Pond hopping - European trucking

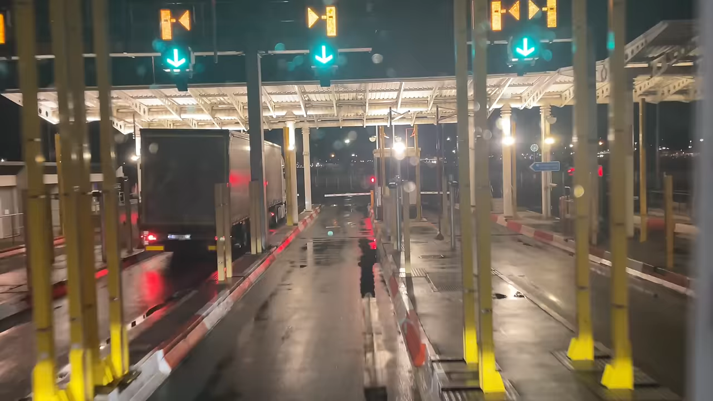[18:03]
I'm going to have to turn it off again in five minutes anyway when I get on the train. Choo-choo. Another bit of booking in here. Cue's not too bad the other side, as you can see.
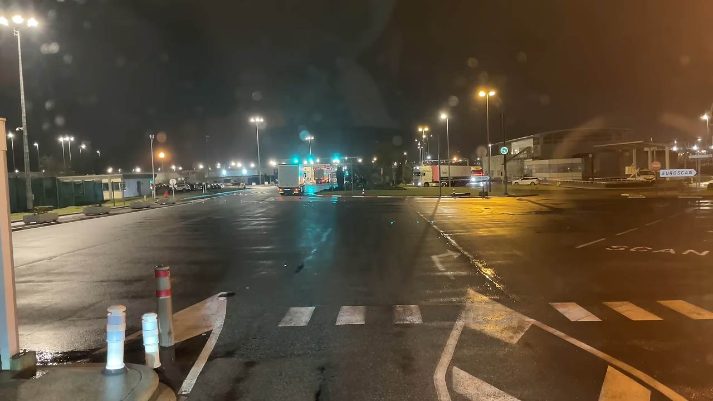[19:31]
Should've already taken a minute. Then we go up to the English passport control, which is up there where you see the trucks queuing in the distance. The one coming from the right of the screen there has been through another scanner. Over to the right, you can just see it. There we go.